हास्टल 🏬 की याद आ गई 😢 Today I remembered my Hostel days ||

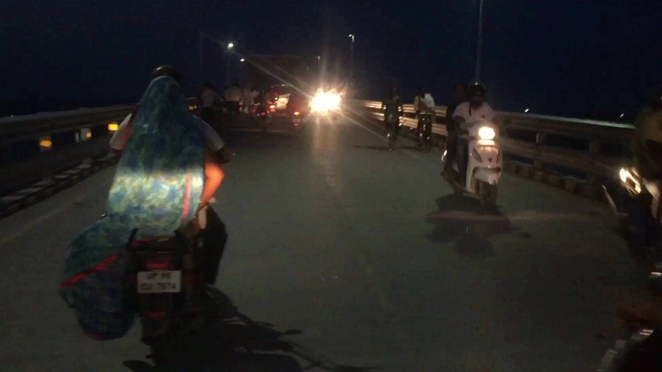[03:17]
आ गए रामनगर मार्केट में, चौक में, रामनगर चौक है ना, ये रहा रामनगर चौक।